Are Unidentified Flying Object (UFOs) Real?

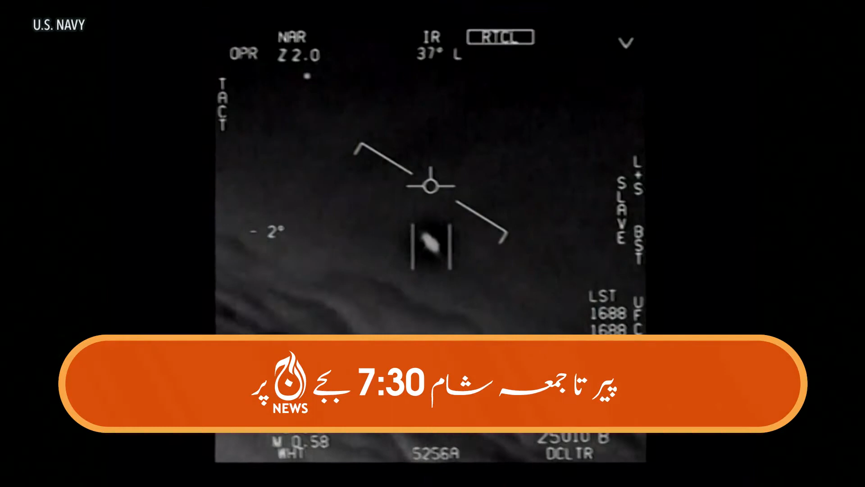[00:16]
امریکی بحریہ کے تیارے سے لی گئی اس ویڈیو میں املی کا کسی تیز رفتار اور عجیب انداز سے اڑنے والی چیز پر حیرت کا اظہار سنا جا سکتا ہے